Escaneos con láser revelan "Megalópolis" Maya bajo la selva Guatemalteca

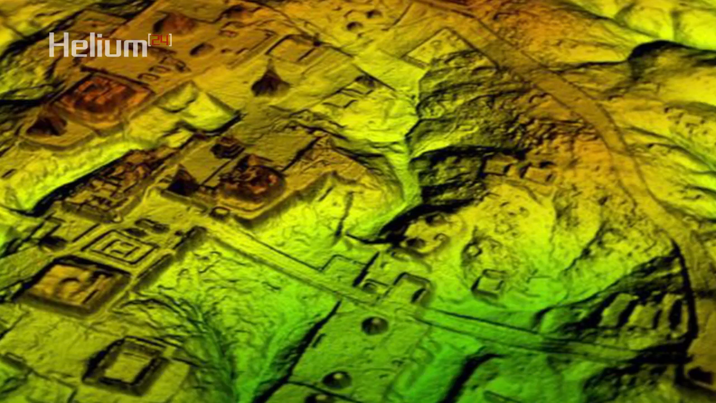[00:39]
un dispositivo que permitió a los arqueólogos remover digitalmente los árboles de las imágenes aéreas de las ciudades mayas,
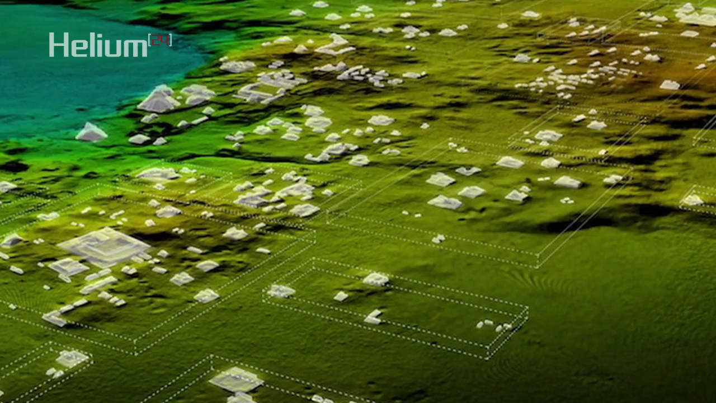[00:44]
revelando las ruinas de una civilización precolombina que era mucho más compleja y estaba más interconectada de lo que la mayoría de los expertos creían.
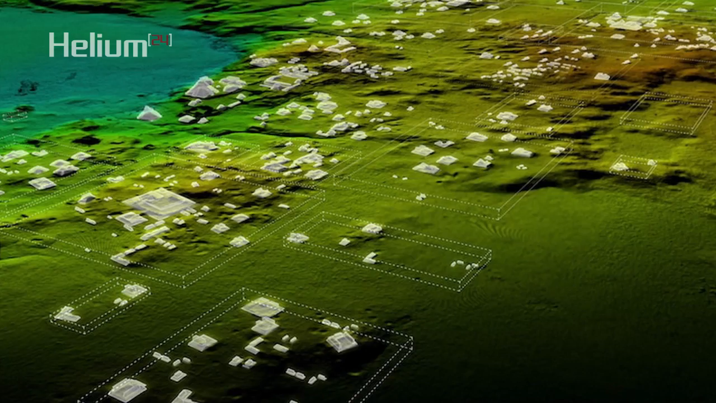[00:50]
Las imágenes de la LIDAR dejan claro que toda esta región era un sistema de asentamientos cuya
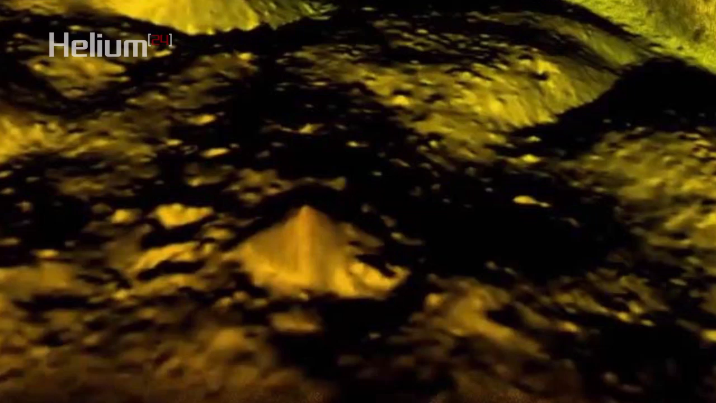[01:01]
arqueólogo del Itaca Colleje y explorador de la National Geographic que se especializa en el uso de tecnología digital para la investigación arqueológica.
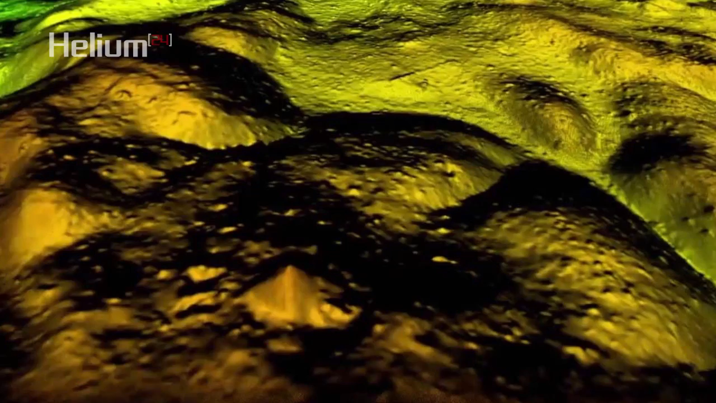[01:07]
Los investigadores escanearon más de 2.100
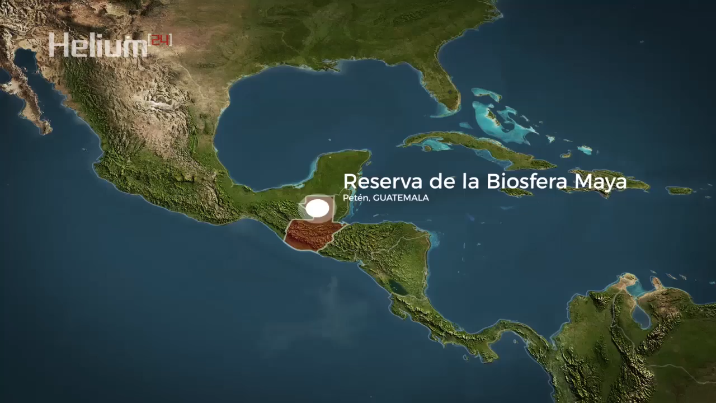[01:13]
kilómetros cuadrados de la reserva de la biosfera maya en Guatemala, en el departamento de Petén, resultando en el conjunto de datos más grande jamás obtenido con el LIDAR para la investigación arqueológica.
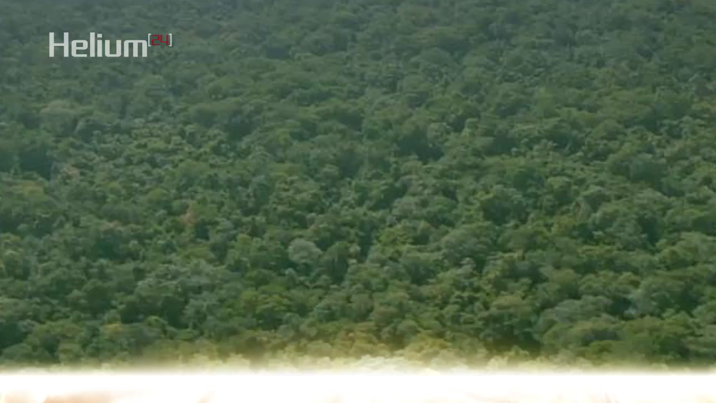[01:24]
Además de cientos de estructuras desconocidas hasta ahora,
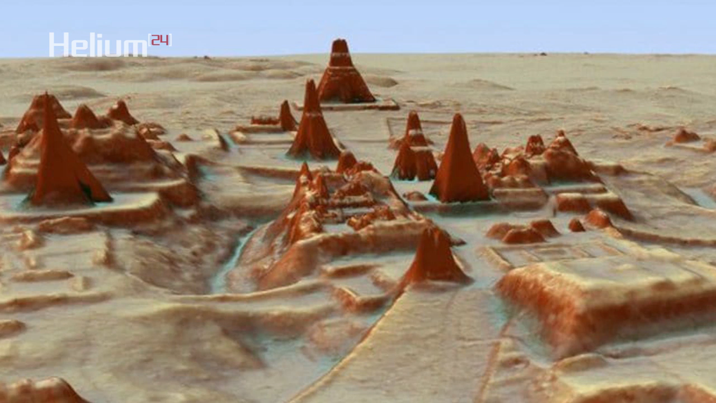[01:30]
las imágenes proporcionadas por el escaneo LIDAR muestran redes de supervías que conectan centros urbanos, canteras y complejos sistemas de riego y terrazas agrícolas,